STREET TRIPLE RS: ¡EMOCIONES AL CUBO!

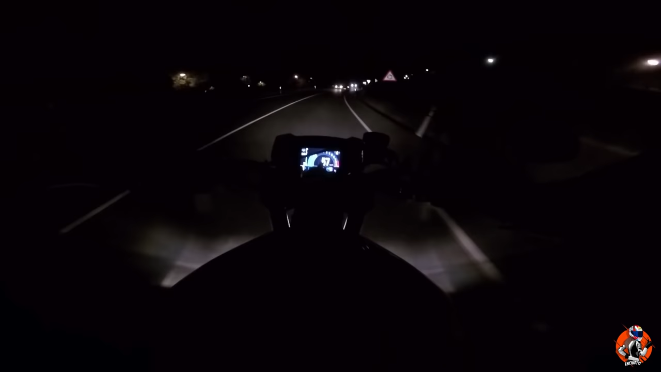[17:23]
Pues a pesar de que la moto lleva faros, no, perdón, luces halógenas, las luces de posición son de LED, la verdad es que iluminan muy bien. No sé cómo se verá en la cámara, la verdad. ¿Cómo frena esta moto? Pues en mi opinión, por la noche, las motos deberían de llevar todos en las luces LED en los mandos, en el manillar, como llevan las KTM, no sé por qué razón no lo hacen, porque de verdad que ayuda un montón.